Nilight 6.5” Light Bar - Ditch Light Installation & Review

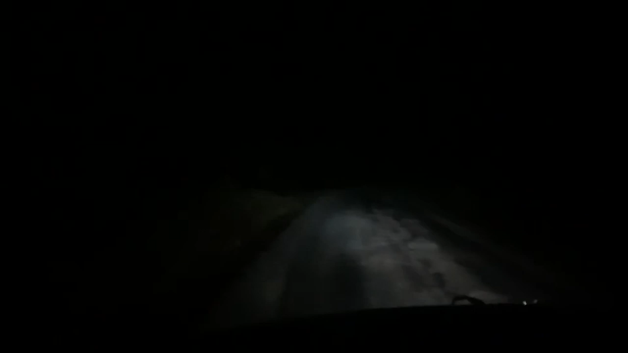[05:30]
So a really good example of these ditch lights or the light bar as the ditch lights is, you know, you're able to be, you know, when you're driving up, you turn these things on and you can see that side over there. You normally wouldn't see that. And it really does just light the side. You can see with the light bar, this is the regular light bar. It gives you a good, good siding there, but not as much on the side over here. And you can really see how it just lights this whole area up.